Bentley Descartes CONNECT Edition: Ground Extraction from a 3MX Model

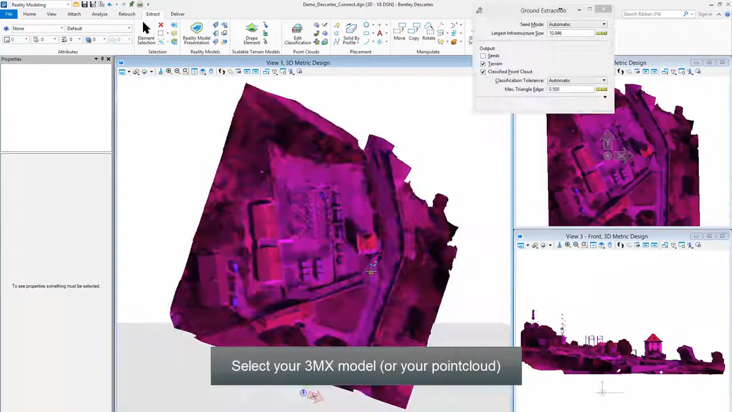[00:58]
Define the Output Names and Location
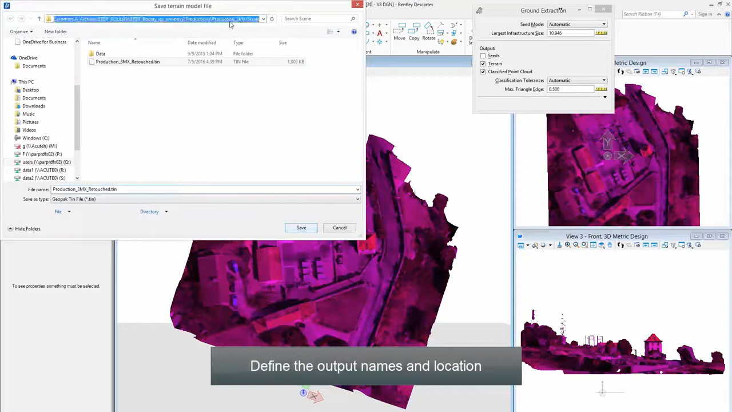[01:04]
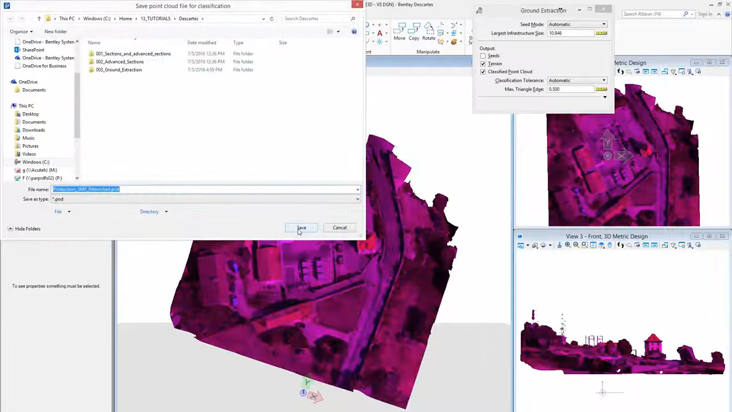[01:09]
Let the Automatic Extraction Run
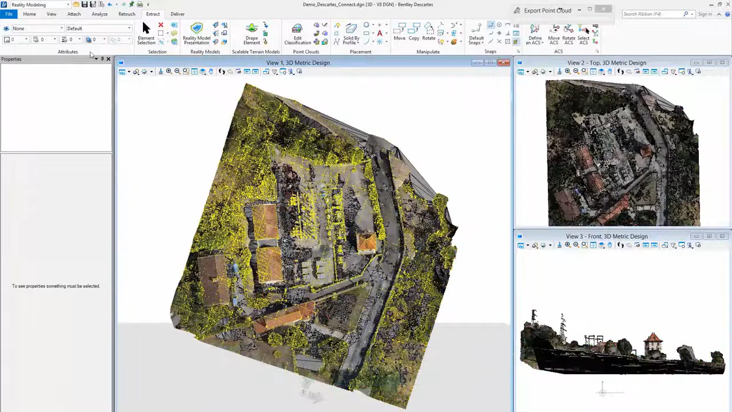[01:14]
Ground, TIN, and Classified Point Cloud are now available
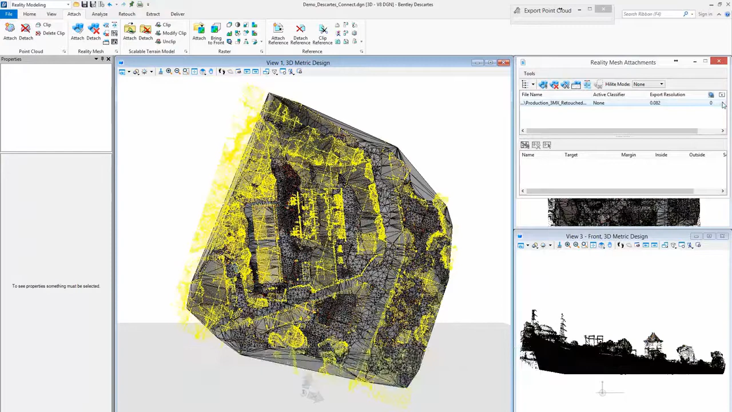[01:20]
Arrange these elements through their dedicated manager
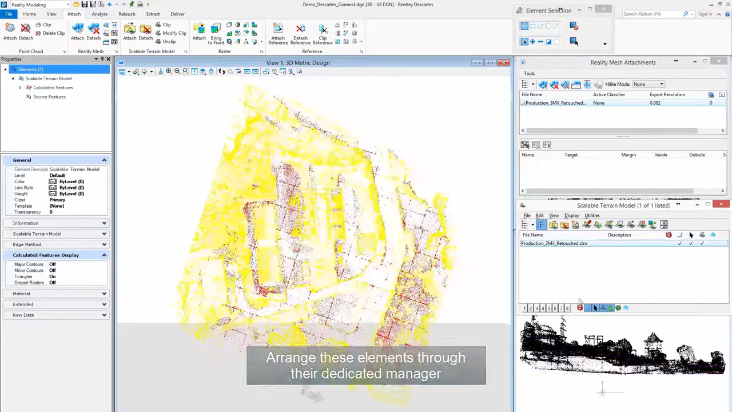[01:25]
Here is the Single Point Cloud Here is
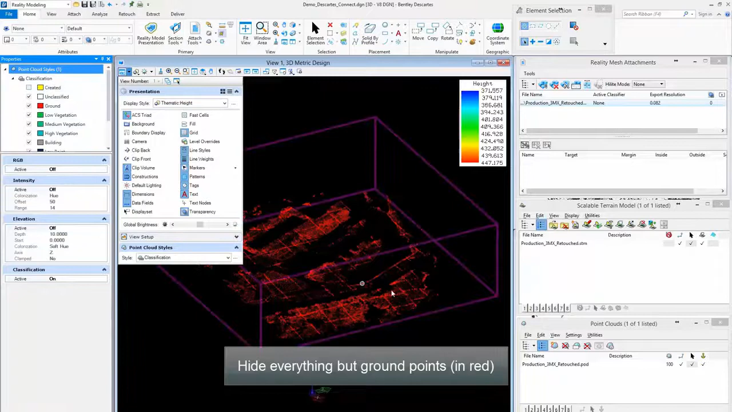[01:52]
Choose to Export only the Ground Points to use them in a third-party operation or software Step 6 Select the Entity lämUE for the emergency room Step 6
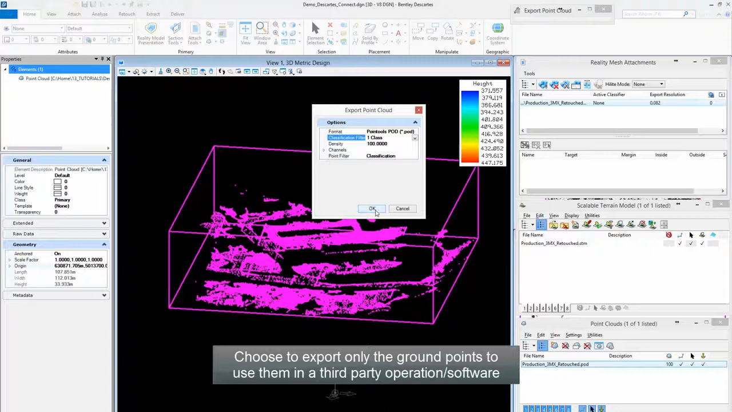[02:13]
Step 6
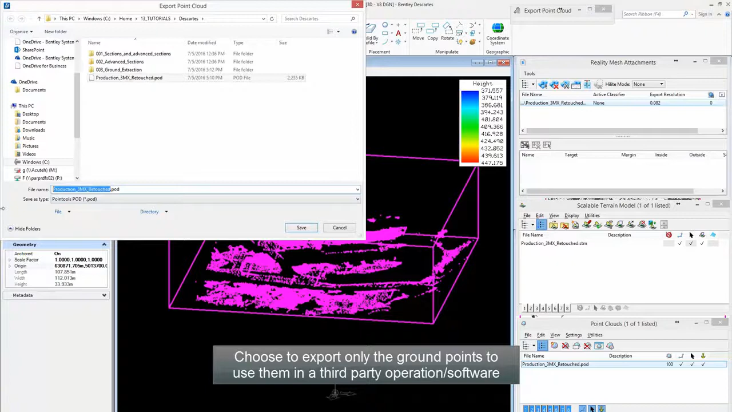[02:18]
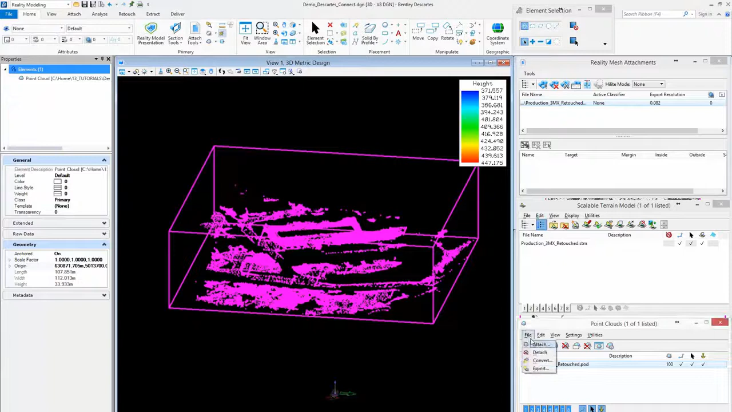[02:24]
The attached point cloud contains only ground points.
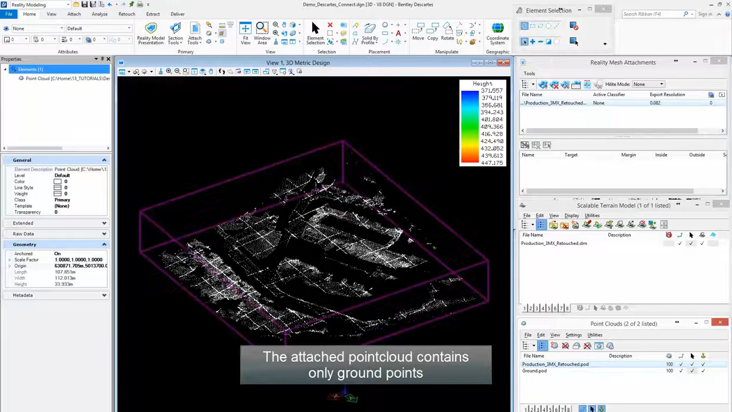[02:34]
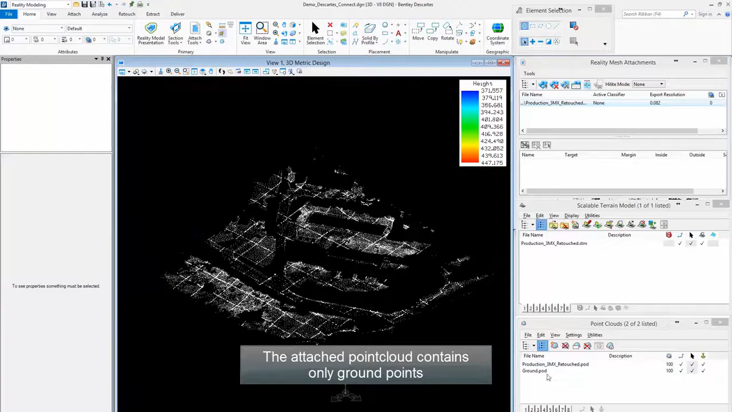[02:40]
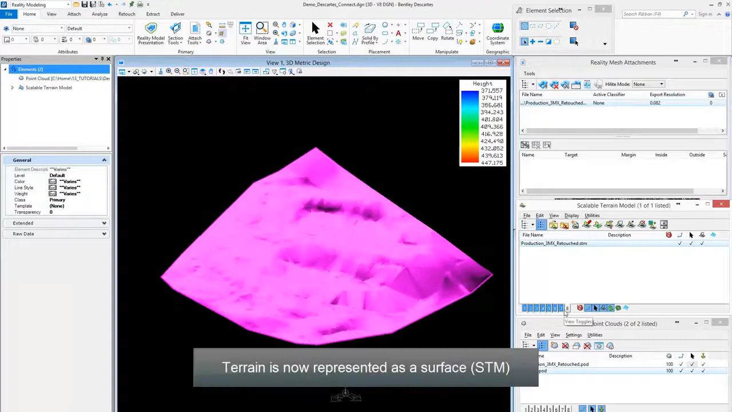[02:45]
Terrain is now represented as a surface.
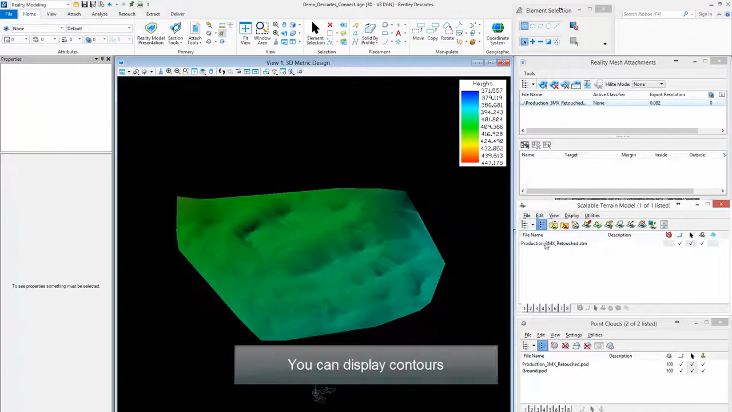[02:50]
You can display contours.
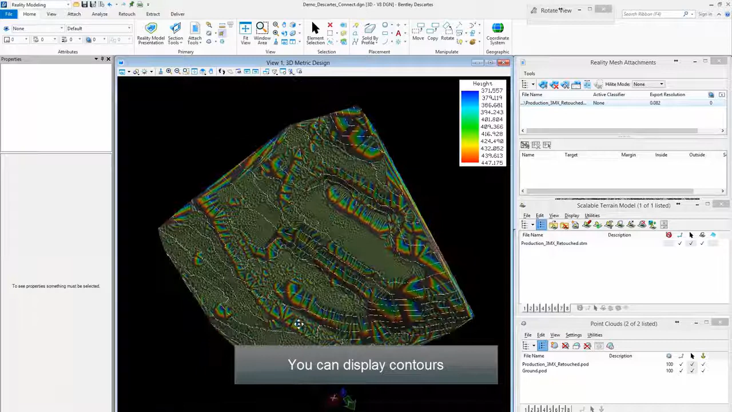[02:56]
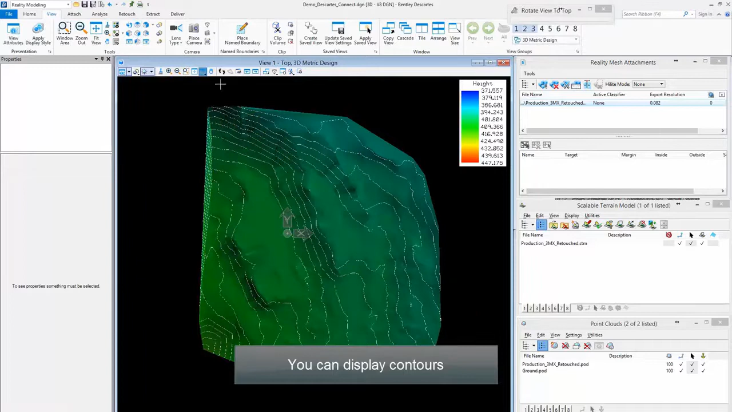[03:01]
Or even extract them for further usage in a third-party operation or software.